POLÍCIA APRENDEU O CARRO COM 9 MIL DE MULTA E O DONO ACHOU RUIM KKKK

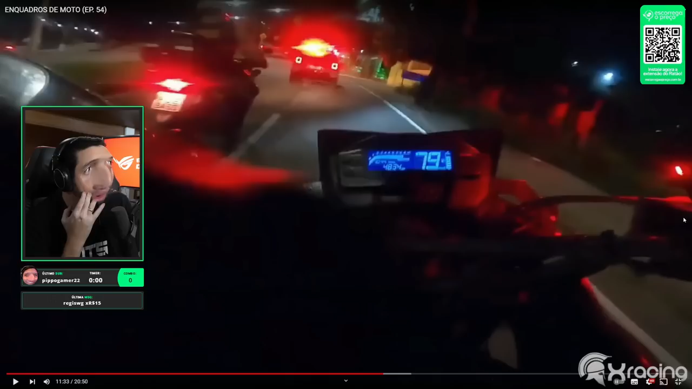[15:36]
O motoqueiro caiu, escorregou na pista e caiu. É não, chat? Foi. Olha lá, lá, lá, lá, lá. O motoqueiro caiu.